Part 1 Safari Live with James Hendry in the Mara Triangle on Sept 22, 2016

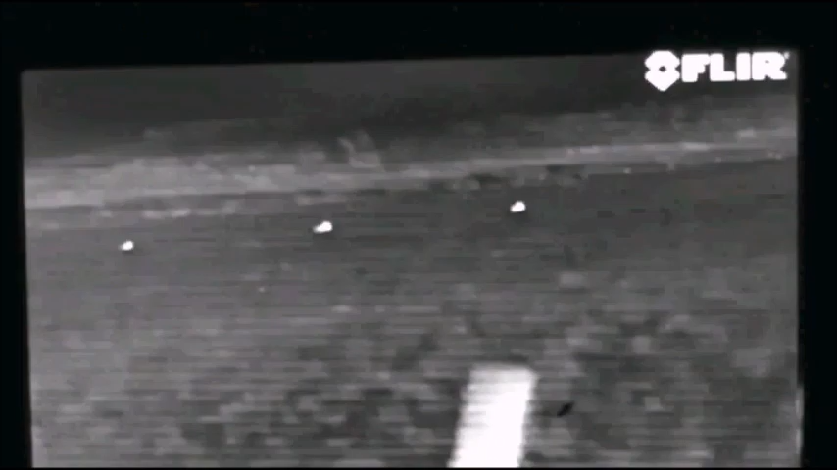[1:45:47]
and there they are in glorious thermal green
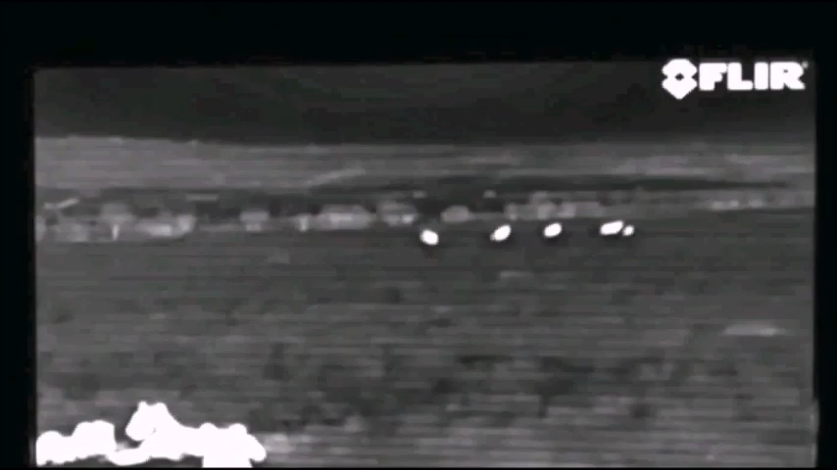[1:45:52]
so it's more than just the fire there are a whole lot more to the right hand side I'm not sure what these lions are waiting for and I'd love you to I mean if you have any theories it'd be good to know what you think they're waiting for now a quick recap while we wait to see what on earth they're going to do we are live obviously in the Mara Triangle I would normally be addressing you by looking down the barrel of the lens and standing with a light on my face but because these lions are now quite close to the Topi we're in complete
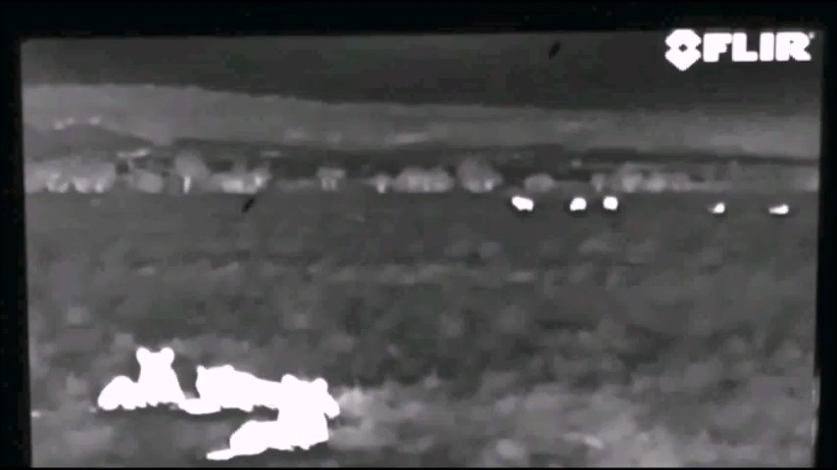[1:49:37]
and then Topey seems to be walking slightly closer maybe
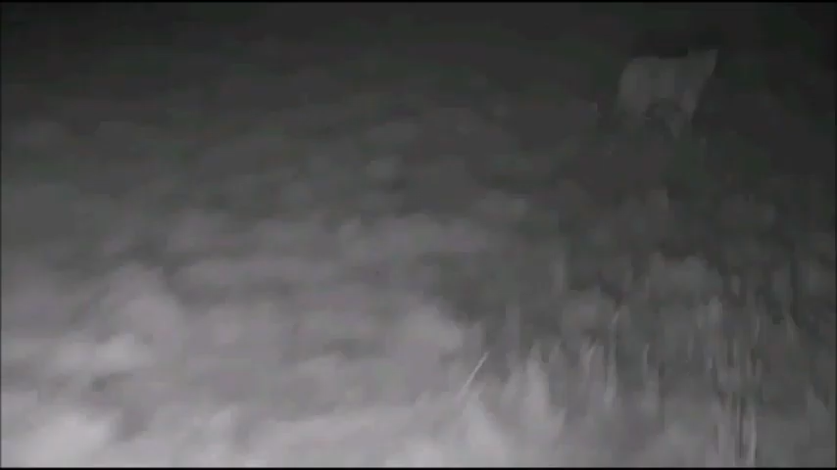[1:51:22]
ready myself in the cockpit now maybe she's going to go and try and flank them let's just have a quick look at the others to see what they're doing there we go they're watching her but not really okay we can go back to her I think yeah let's watch her on the thermal moving towards the topi
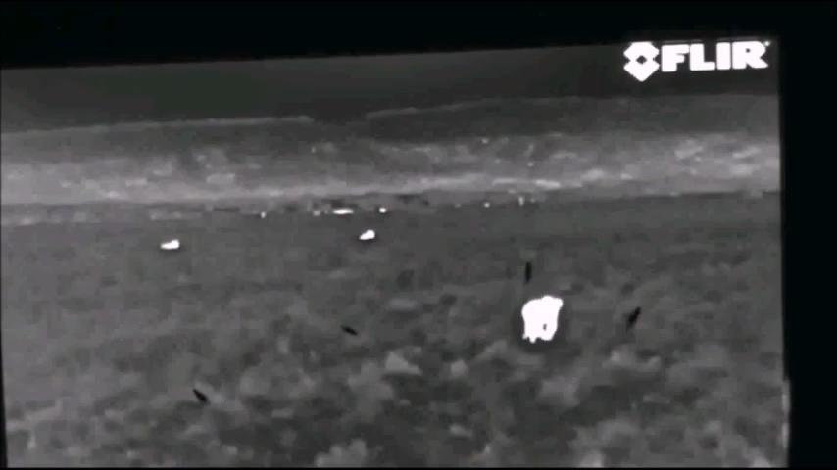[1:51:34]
if they're topi I mean we think they are now we need to think about what to do if she moves too much further forward I'm going to follow her a little bit
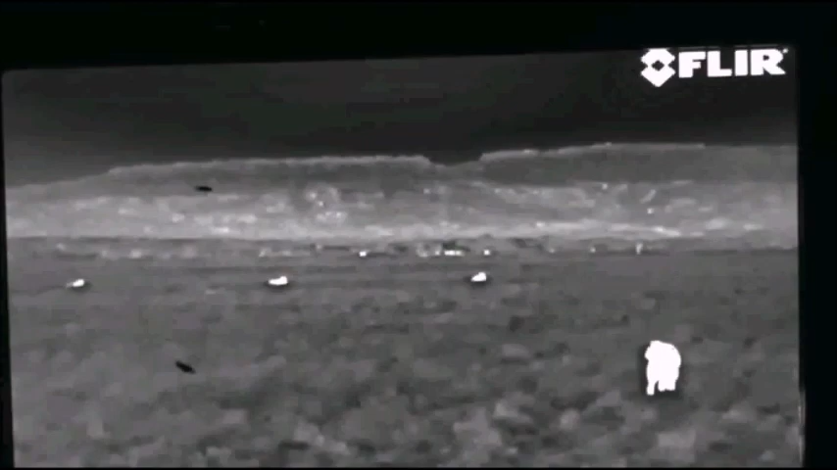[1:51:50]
okay I think we should just get a little bit behind her
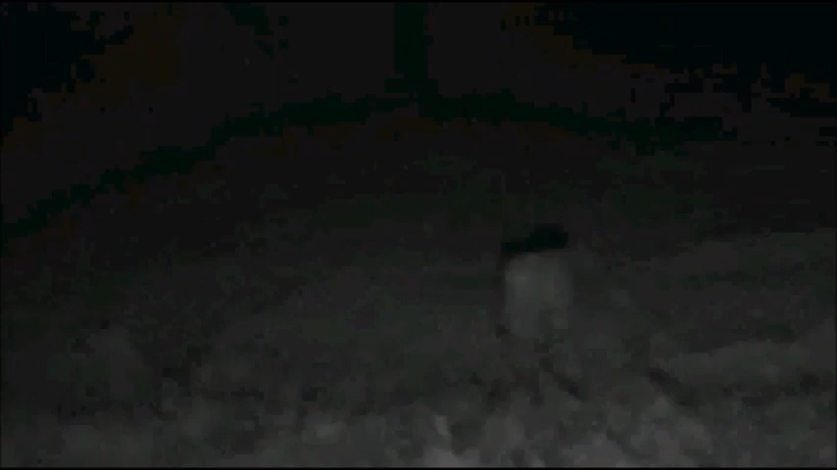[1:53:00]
Jean-Dre just saying she's at 930 she's at 10 she's at 11 there what's that in front of her look at that
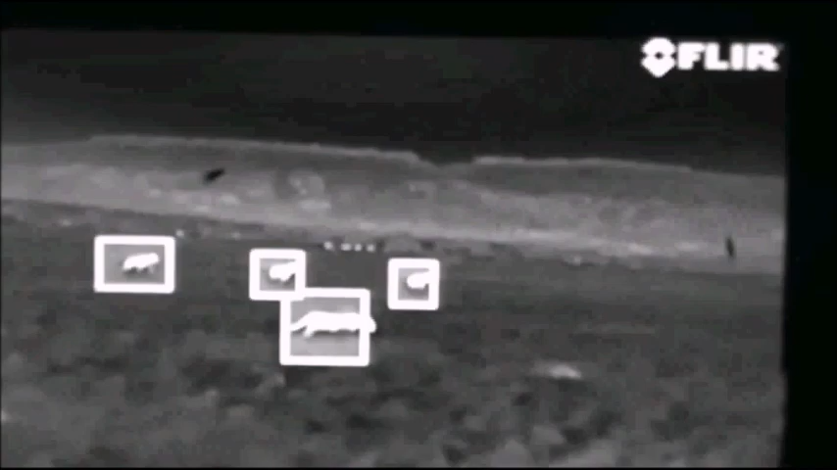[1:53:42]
they haven't seen her she's moving now they may have seen her here come the rest of the lions any idea where they are Graham they're running Graham where are they
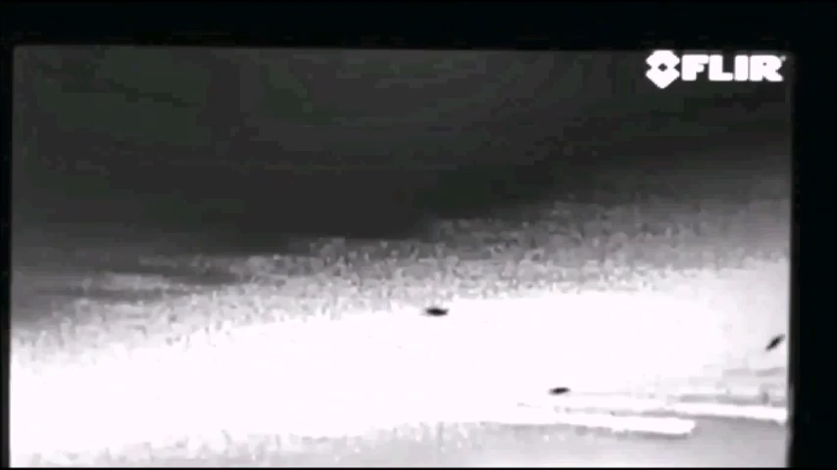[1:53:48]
left or right
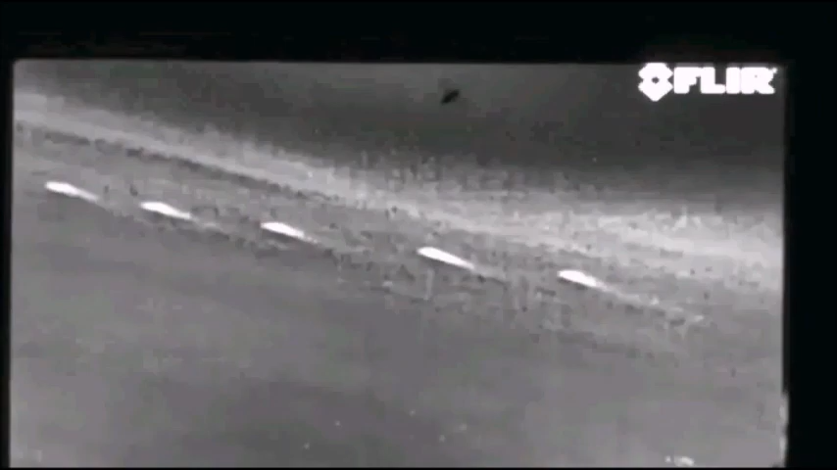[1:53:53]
okay topi running
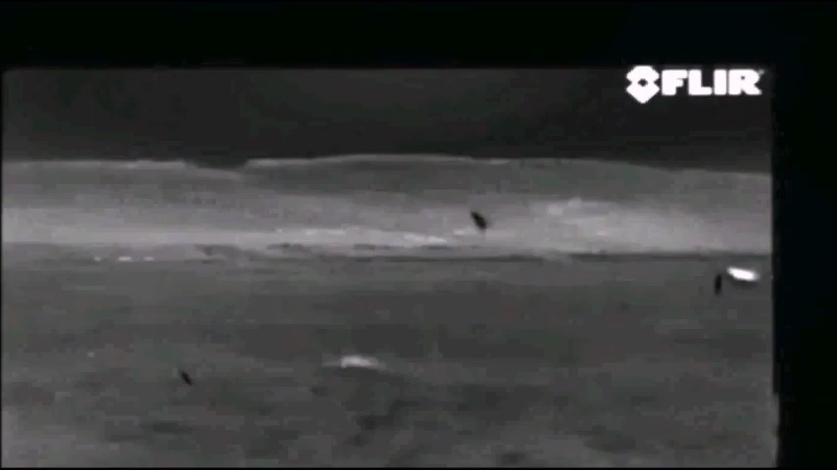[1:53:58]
we're just going to quickly try and find the lion she's in front of us she's chasing the topi everybody
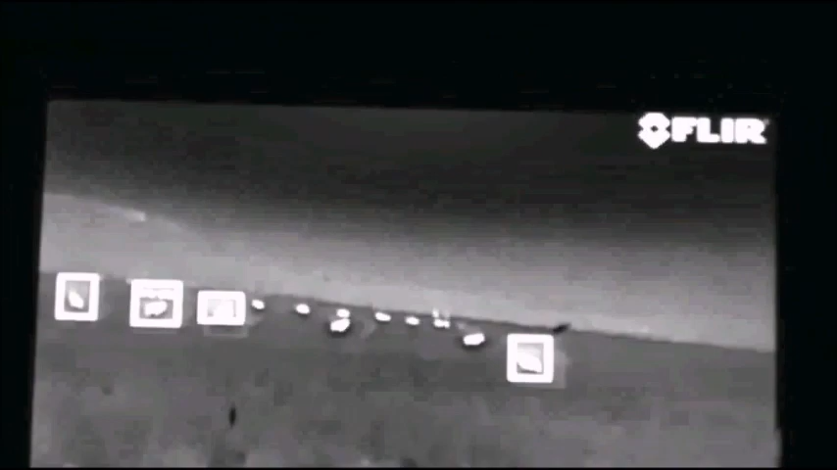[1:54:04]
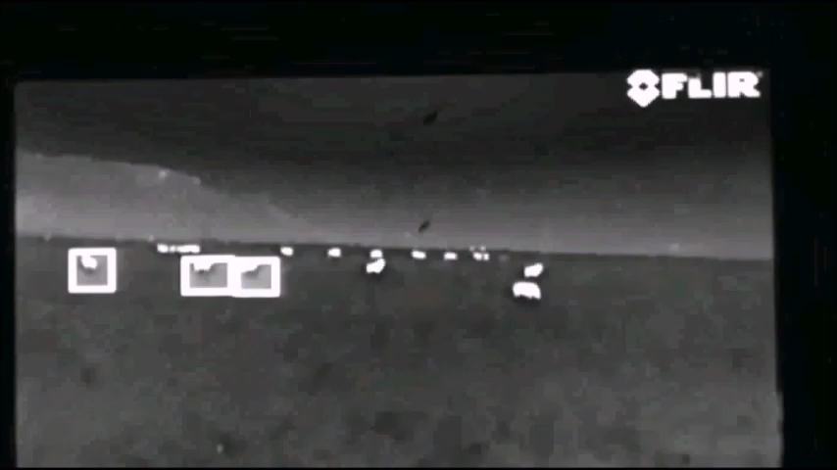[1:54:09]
need to just be a little bit careful about driving here
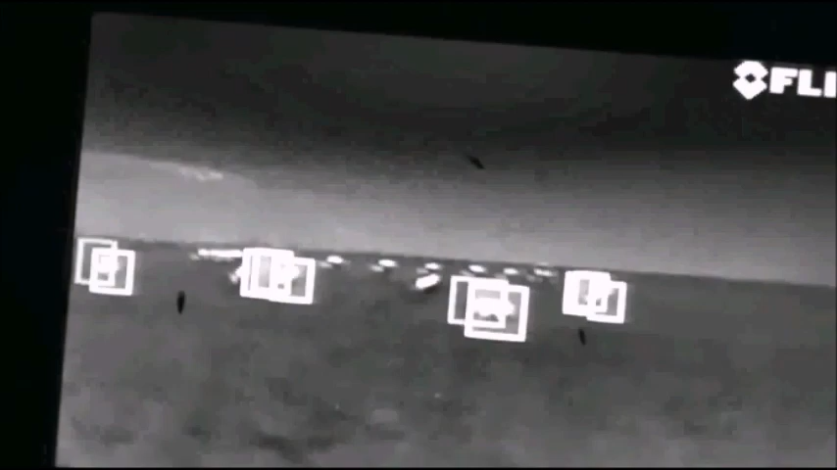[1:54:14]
she's stalking she seems to be chasing I think that's her in the second from the right there she is
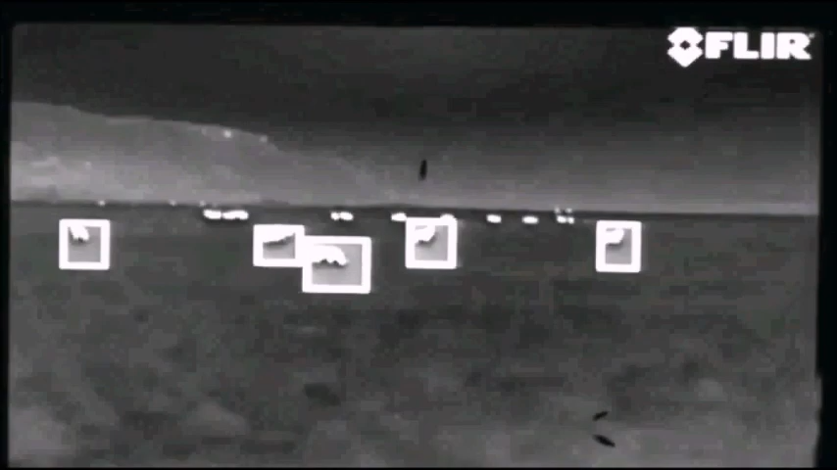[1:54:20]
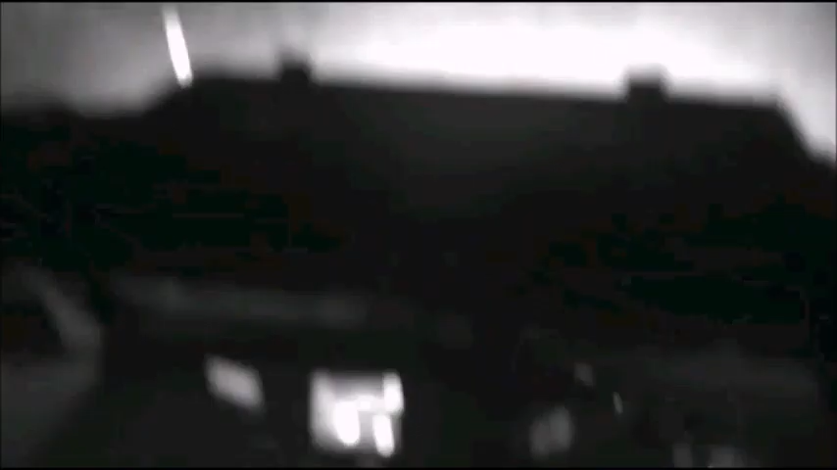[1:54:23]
okay we need to try and get the infrared on them now I'm afraid
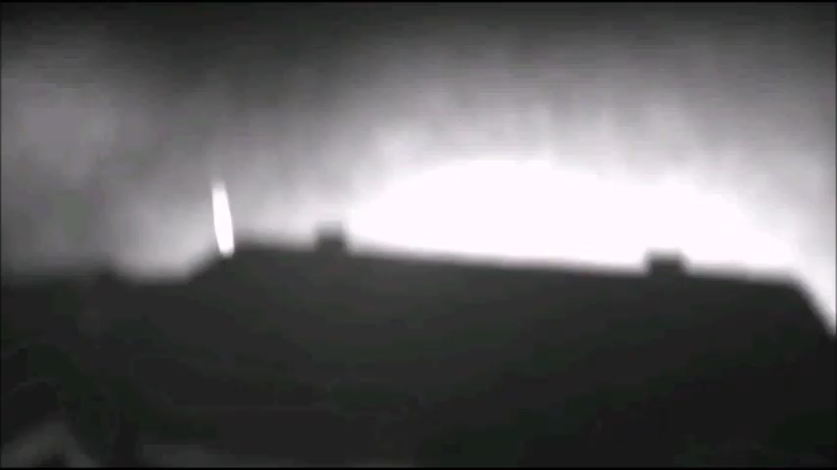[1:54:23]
any idea how close there their eyes are I'm going to go a bit closer
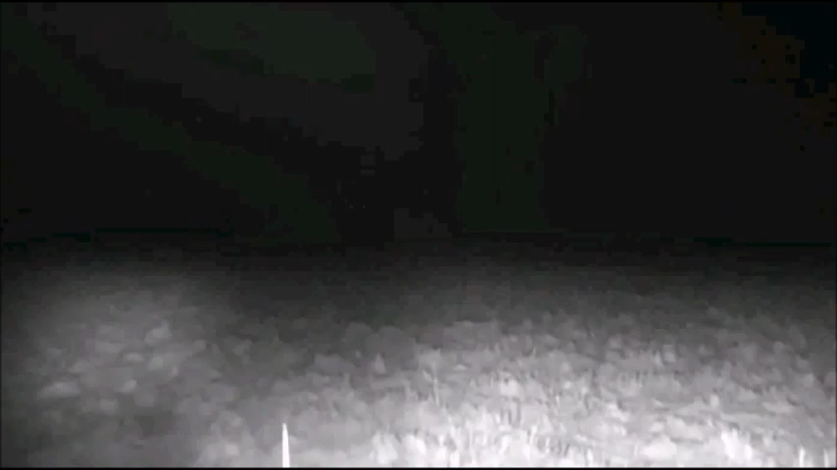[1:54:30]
this is fantastic this is so amazing you still see the lion Graham there she is we've got the lion there in front of us now
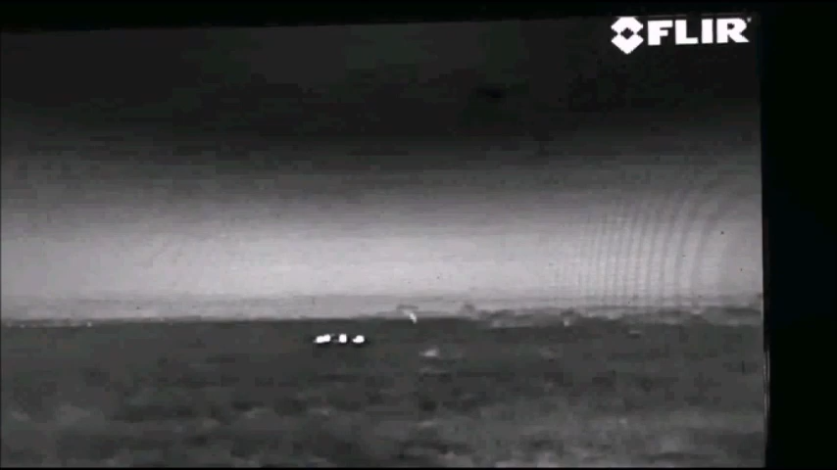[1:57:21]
that's at 930 from where we are now there she is and nothing else really in terms of herbivore around where we are now